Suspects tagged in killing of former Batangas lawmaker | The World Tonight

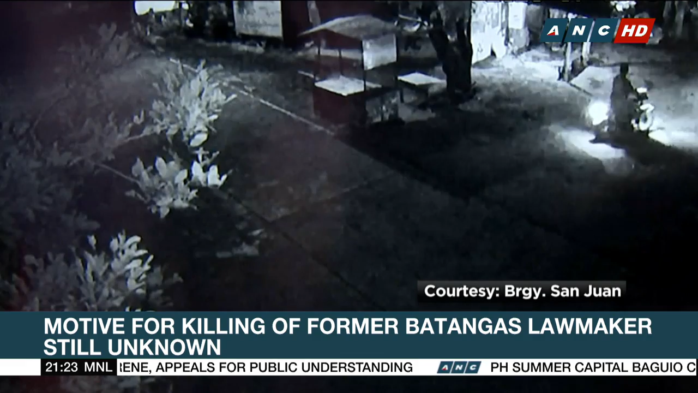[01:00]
After 10 minutes, the motorcycle is seen leaving Barangay San Francisco with a passenger. It was last seen in Barangay Cabay, rushing in the direction of Batangas.